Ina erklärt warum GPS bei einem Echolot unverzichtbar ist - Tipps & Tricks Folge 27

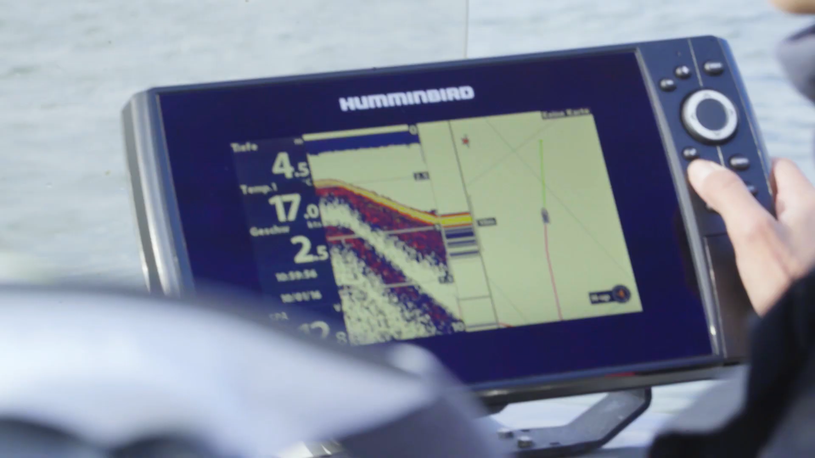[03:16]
Da steht auch schon ein Fisch. Da steht ein Fisch.
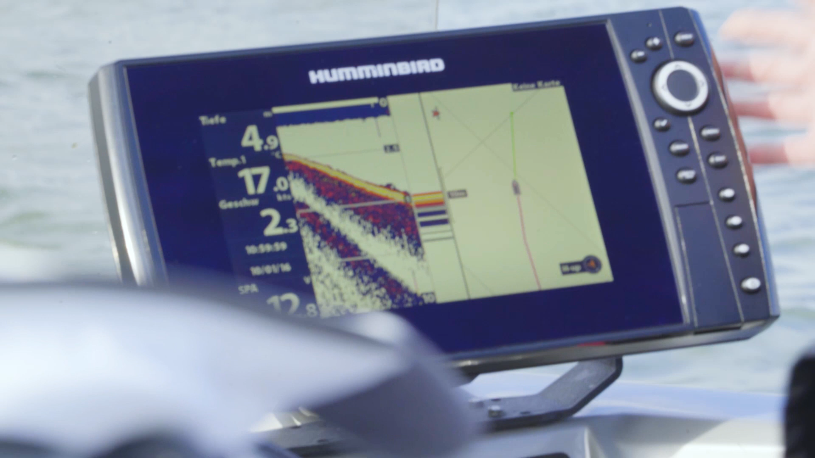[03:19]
In dem Moment drücke ich meine Markttaste, habe den Wegpunkt gesetzt und das ist alles. Diesen Punkt, den nennt sich jetzt S00126.